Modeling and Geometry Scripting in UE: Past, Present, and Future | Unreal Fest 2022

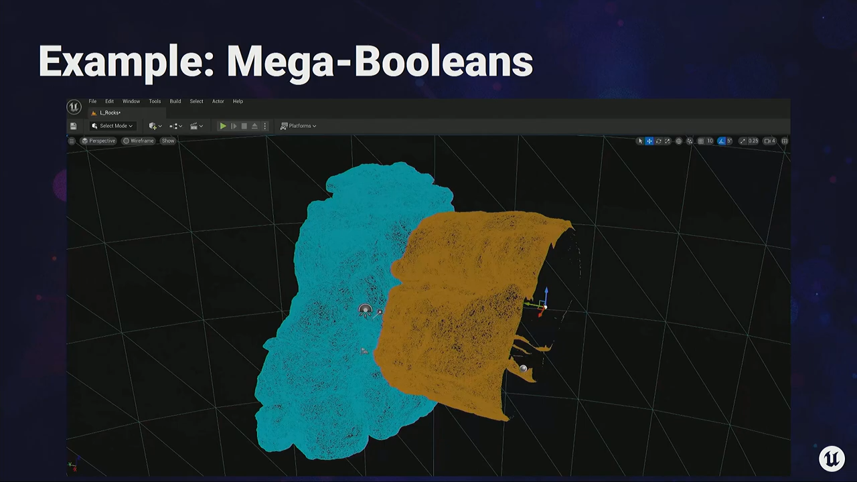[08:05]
Now these are nanite meshes right now, like if you zoom in, you see they're super high res. And you notice also this one, it's got a giant hole in the back.